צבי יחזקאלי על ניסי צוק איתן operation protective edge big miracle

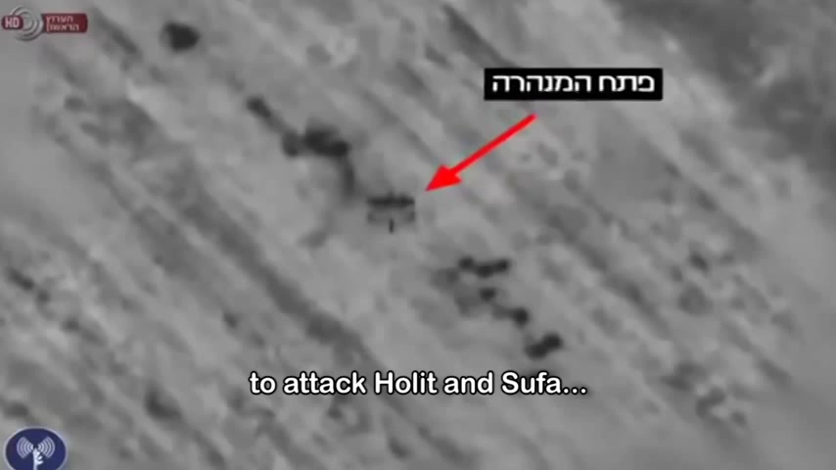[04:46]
אז במהלך מבצע צוק איתן ממש לפני הדיבורים בישראל על מבצע
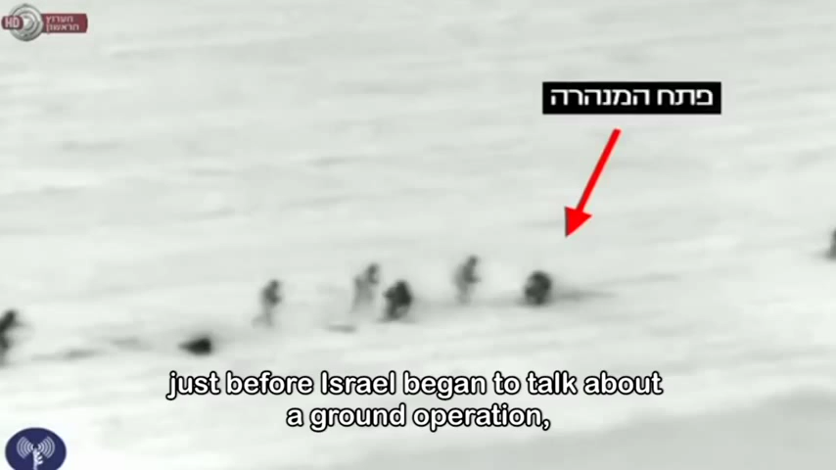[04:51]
קרקעי 13 מחבלים יוצאים בקיבוץ נחל עוז חמושים מכפרגל עד ראש עם RPG,